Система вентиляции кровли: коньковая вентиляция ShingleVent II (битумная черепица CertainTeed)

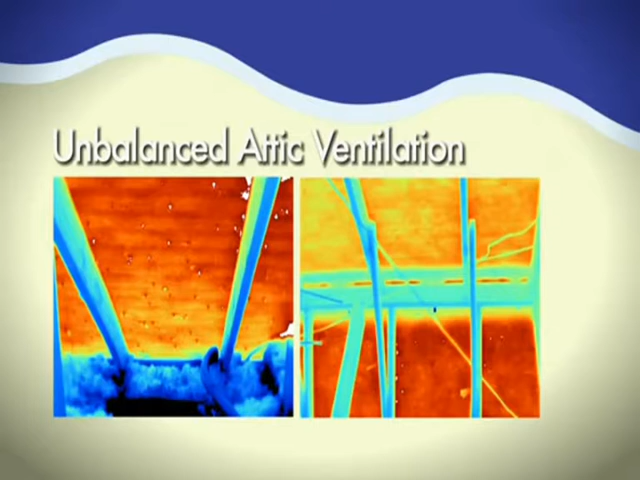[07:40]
day in which the outside temperature reached 98 degrees Fahrenheit thermal imaging was taken again following the installation of a balanced attic ventilation system
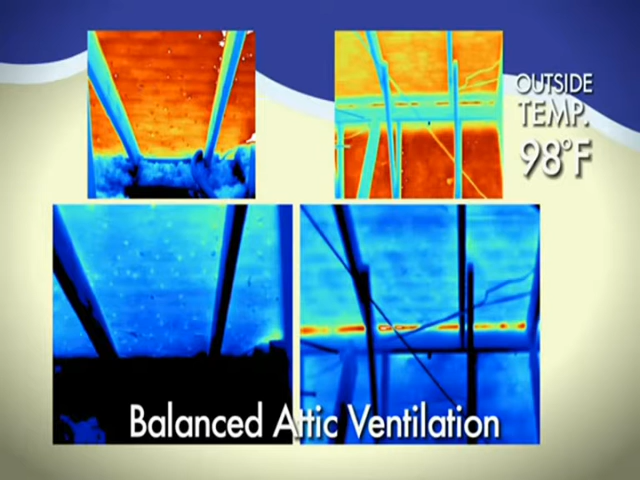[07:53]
including the edge vent on the same home during a day with similar temperatures the results are impressive in the unbalanced attic
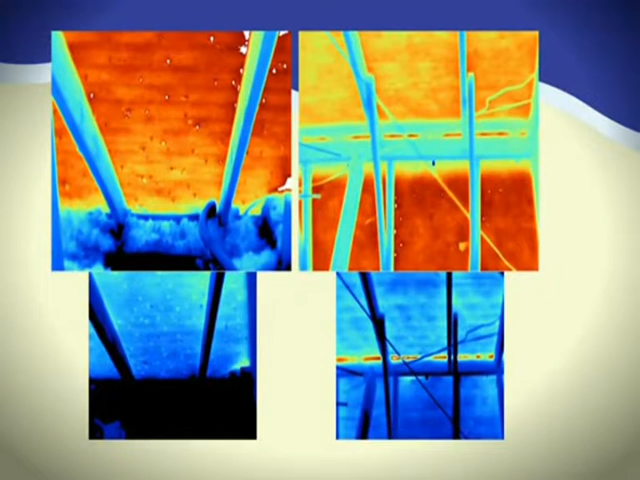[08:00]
temperatures reached 123 degrees after a balanced system of ventilation was installed that same
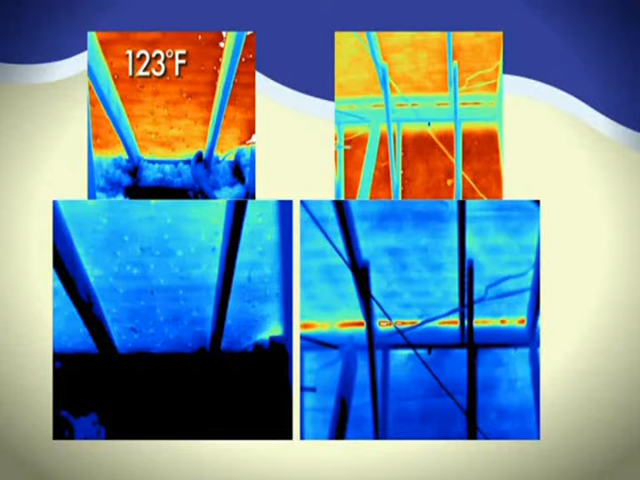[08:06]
attic dropped to 113 degrees prior to the balanced system electricity usage
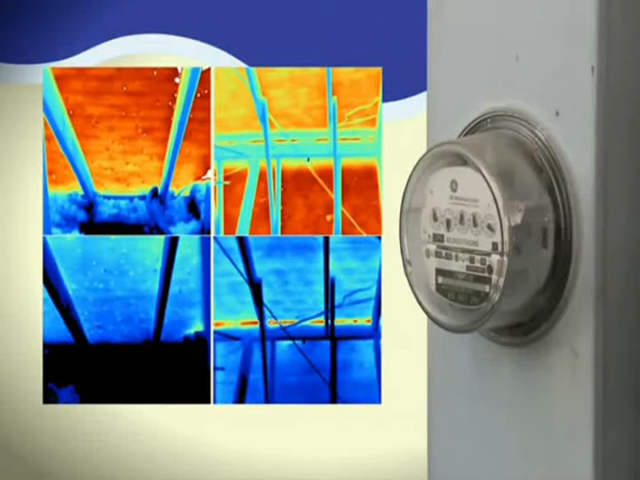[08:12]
was 130 kilowatt hours after installing the balanced attic ventilation system the electricity usage dropped to 104 kilowatt hours this clearly illustrates the benefits
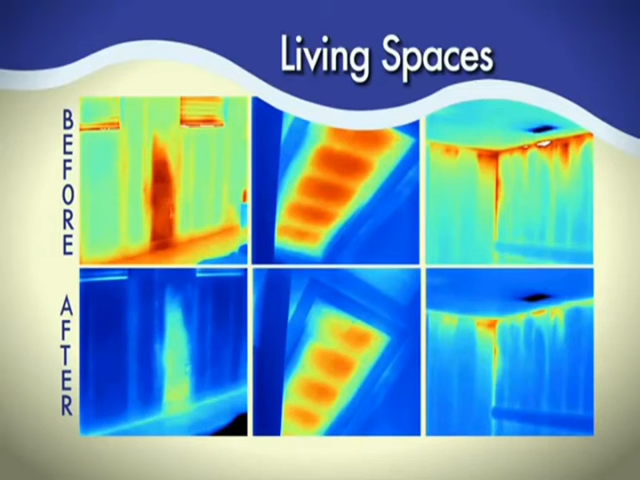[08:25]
of having air vents balanced attic ventilation system we went out to the house we collected temperature data
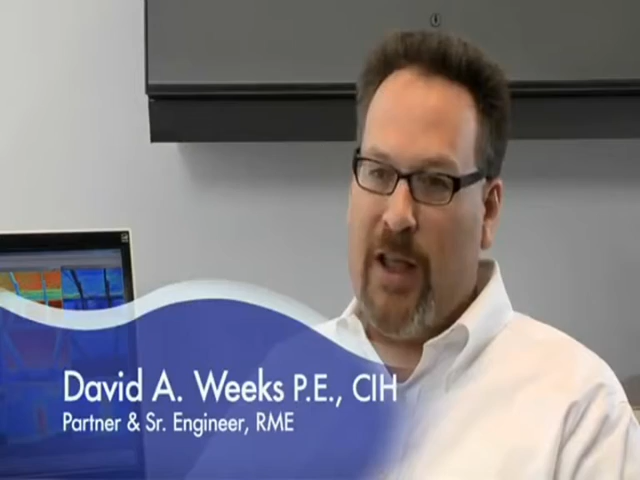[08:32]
in the attic and inside the house we collected hundreds of thermographic images we collected
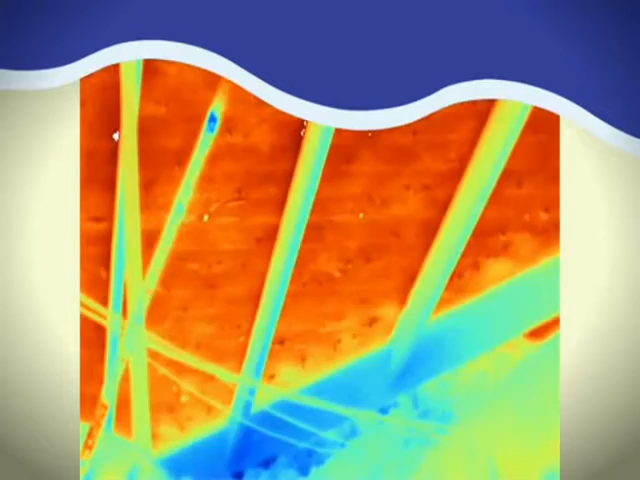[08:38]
the same data points after the air vent balanced ventilation system was installed in the home
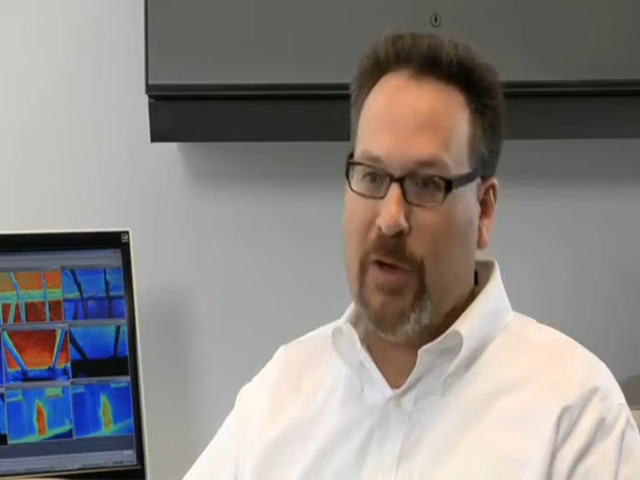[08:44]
the results of our testing clearly showed that not only was the temperature of the air inside the attic
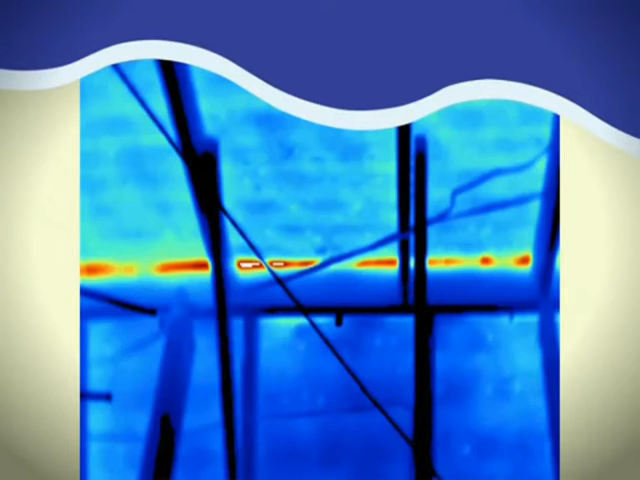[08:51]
reduced but the temperature of the roof deck materials was reduced the temperature of building materials inside
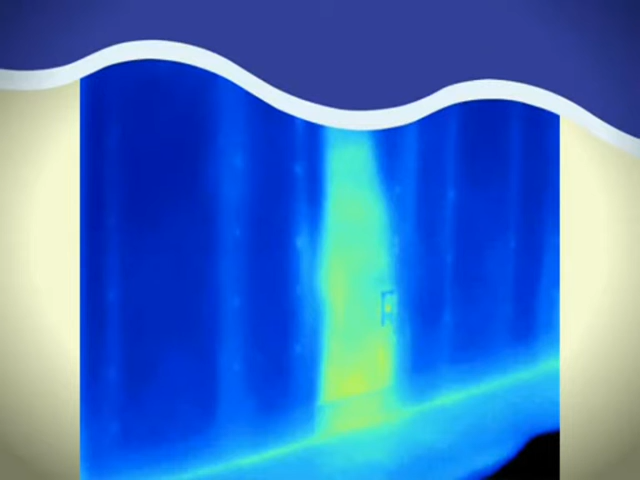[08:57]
the house was also reduced the results of our testing clearly showed that the air vent balanced ventilation system